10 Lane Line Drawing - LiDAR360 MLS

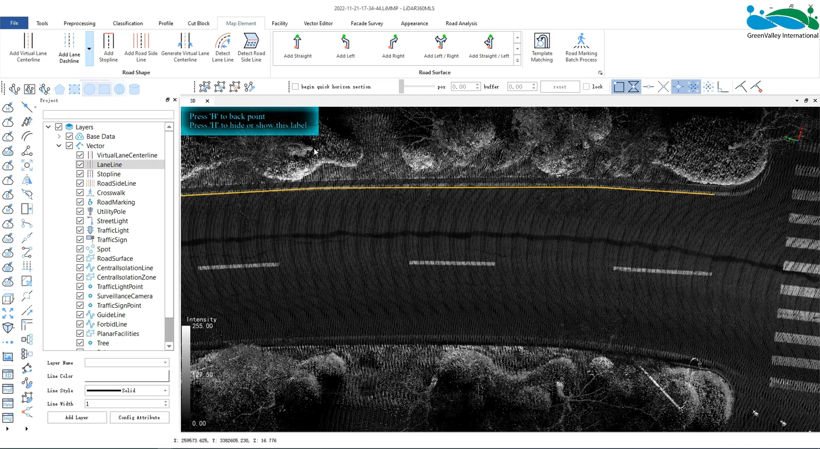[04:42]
Click the first dotted line segment. Move the mouse to click on the next dotted line segment.
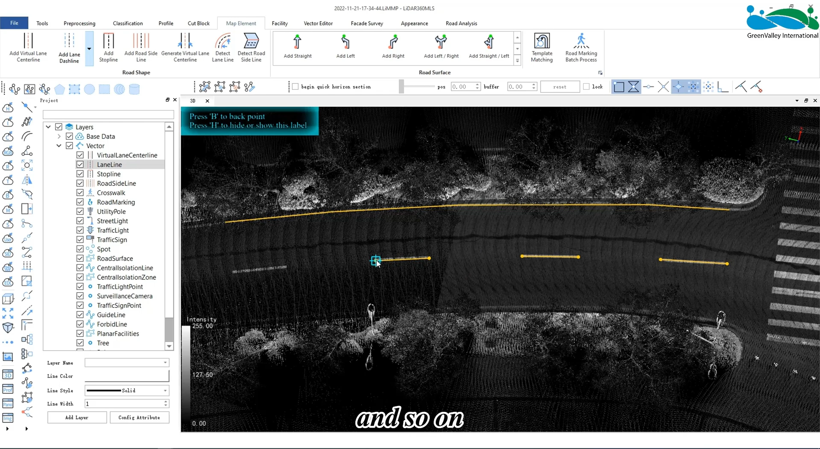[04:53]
And so on. And double click the left button to end the drawing. After the drawing is completed, our lane line is saved in the corresponding layer.
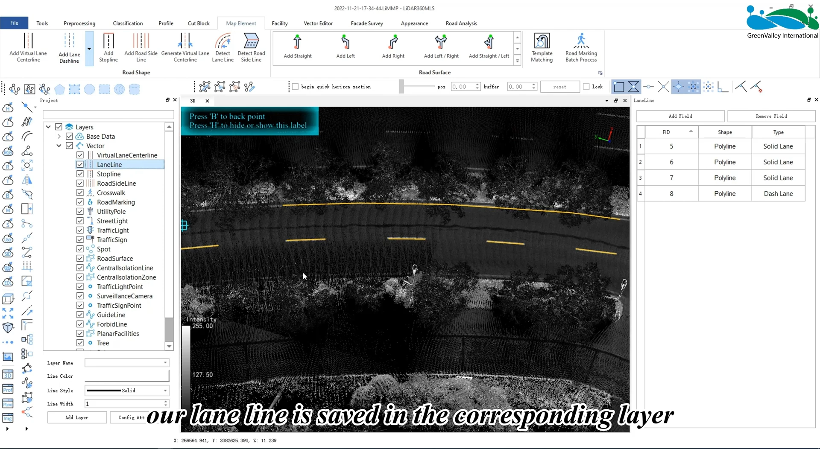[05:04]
Click to select and then click on the line to view some of its properties.